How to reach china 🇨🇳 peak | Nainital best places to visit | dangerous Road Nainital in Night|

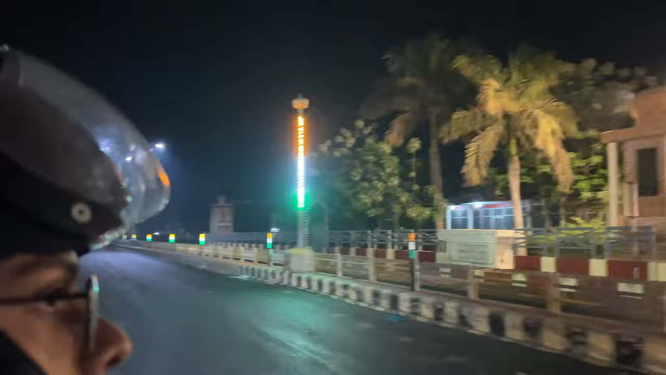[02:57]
कंटिन्यू ऑन रामपुर स्वर बाजपुर मार्ग फॉर पेट्रोल डलवाने आए थे, हमारी गाड़ी ये है।
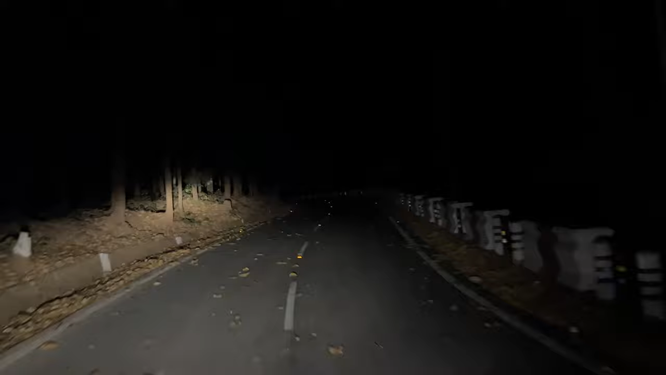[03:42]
और कोई नहीं है इस नैनीताल के पहाड़ों पे। देखो पीछे चेक करो, पीछे तो कुछ दिखाई भी नहीं दे रहा और हम इकलौते हैं स्कूटी पे।
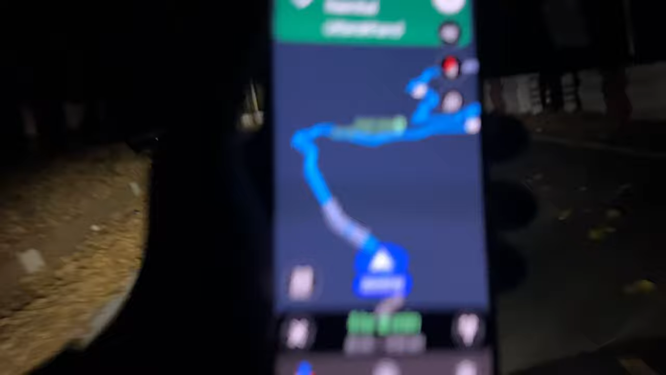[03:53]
और ये मैप देख रहे हो आप लोग, अभी तो बहुत लंबा जाना है हमें, बहुत लंबा, नैनीताल पहुंच चुके हैं प्रॉपरली हम। ये देखो भाई साहब, ओ दे दे दे दे दे दे,
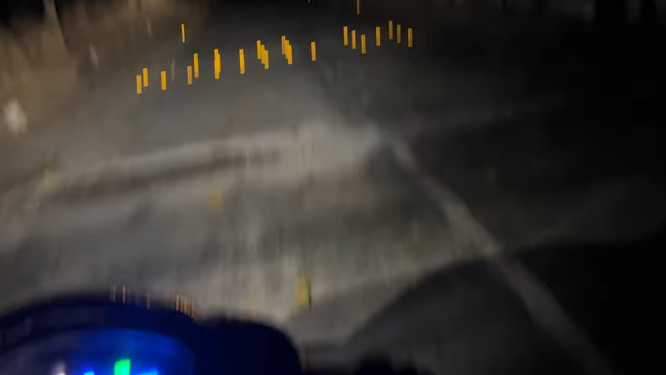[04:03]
अरे भाई साहब, अरे ये जंगल में, ये जंगल नहीं है सॉरी पहाड़ पे हम, देख रहे हो आपको दिखाई नहीं दे रहा
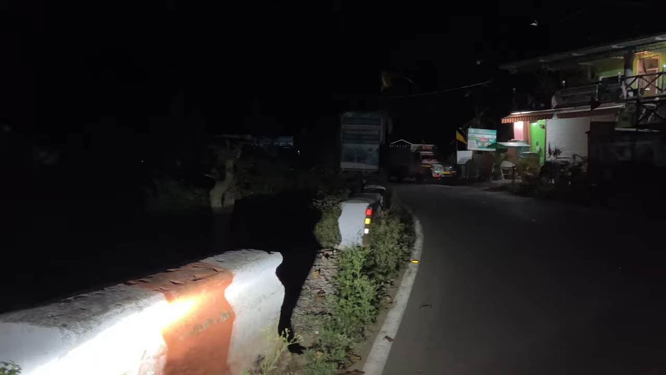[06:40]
आन दो भैया आन दो, पीछे से कुछ आ रहा है, वो ट्रक आ रहा है, पर ट्रक आ गया सर अभी, अच्छा उतर रहा है अभी भी वो देखो।